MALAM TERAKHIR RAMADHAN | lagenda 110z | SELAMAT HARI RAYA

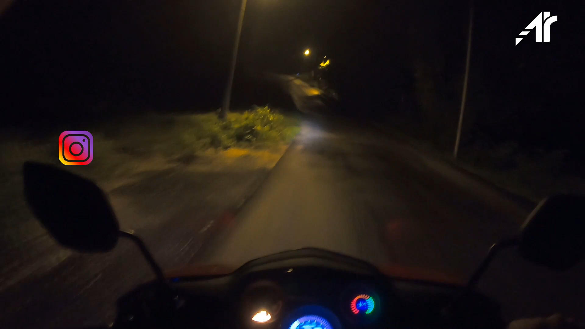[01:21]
So ni saya nak keluar Isi minyak je Sebenarnya Sebab esok saya Masih bekerja Walaupun Last Hari last
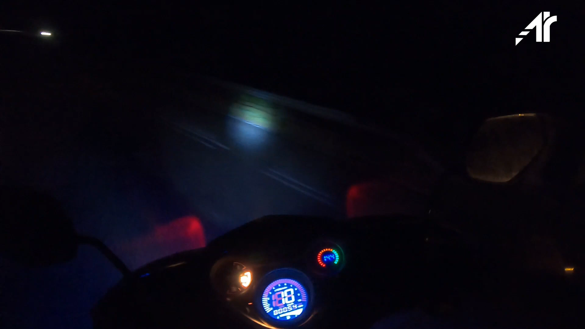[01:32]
Hari lah pula Hari terakhir puasa Saya still bekerja So ingat pagi esok malam Nak isi minyak Kita just Isi terus malam ni Esok saya isi minyak dah Ok Sambil-sambil kita Saya nak tunjuk Motor ni lah Kedua MRL So ramai yang tanya Motor ni Sebab saya pakai Lampu LED Dekat depan ni Ramai yang tanya
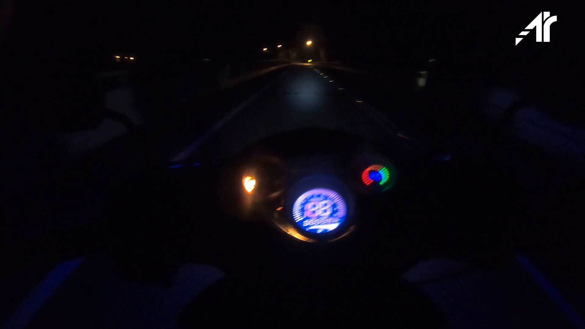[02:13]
Haa Tengok sendiri Saya motor Motor vlog ni Saya Pegang dengan tangan Kamera ni Helmet saya tak ada Advisor
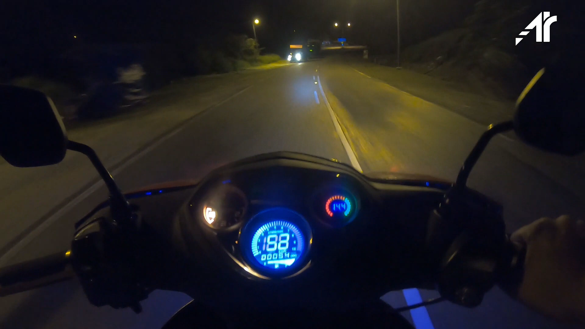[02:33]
Ok dan Di kesempatan Malam ni Alis-alis saya dah on Kamera malam ni